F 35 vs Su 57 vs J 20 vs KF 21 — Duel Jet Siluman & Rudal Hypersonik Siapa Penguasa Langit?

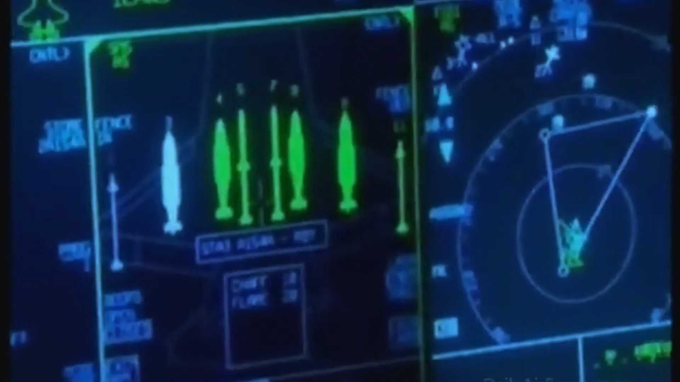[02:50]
dan distribut apure system yang memberi pilot 360
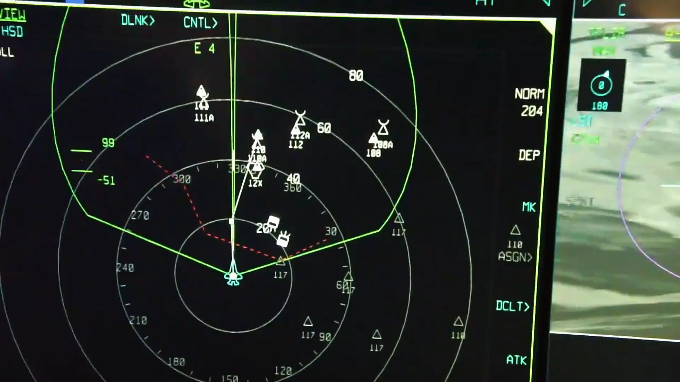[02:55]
derajat kesadaran situasional Sistem data fusion dan
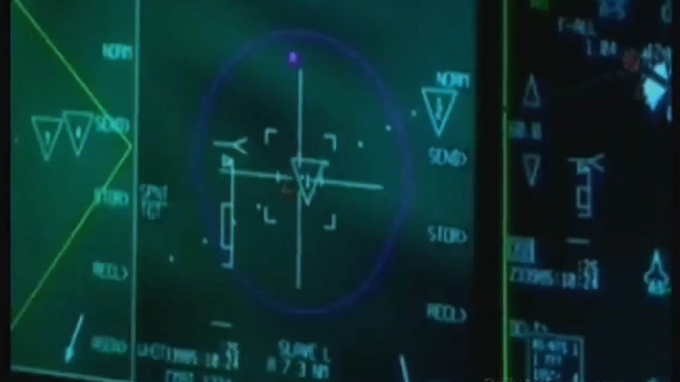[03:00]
komunikasi rail team dengan platform lain Kemampuan BFV sangat